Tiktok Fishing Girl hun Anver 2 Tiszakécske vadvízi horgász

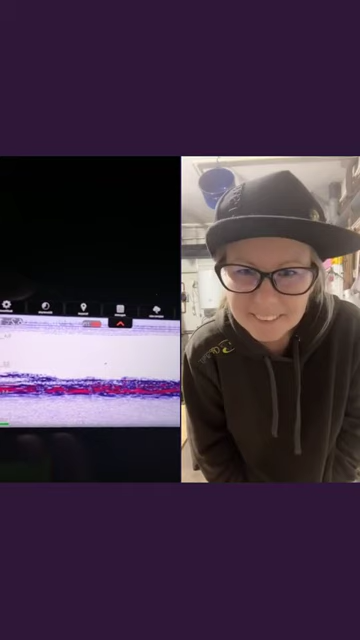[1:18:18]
Ott az alján azért ott vannak.
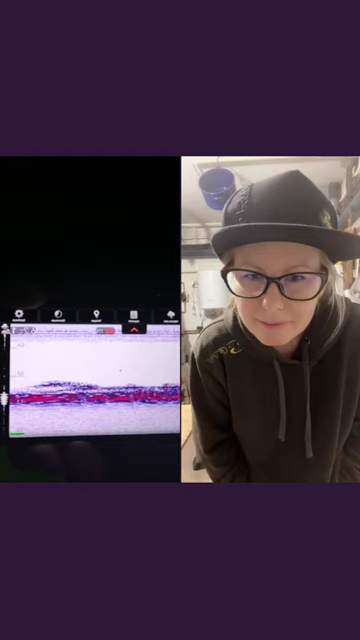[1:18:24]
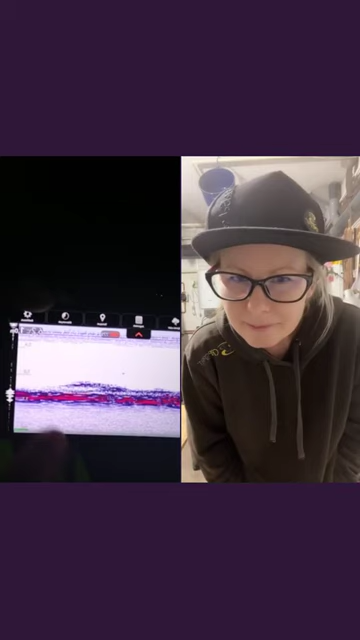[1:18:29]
Tényleg az oszlopra van lerakva? Hogy, hogy kell most elképzelni a Deeper-t?
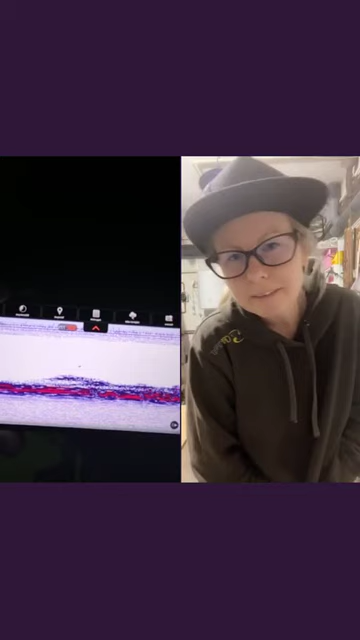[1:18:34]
Úgy, hogy a bójára rá van kötve egy fél méteres damillal, és ugye az ott így a bóján van.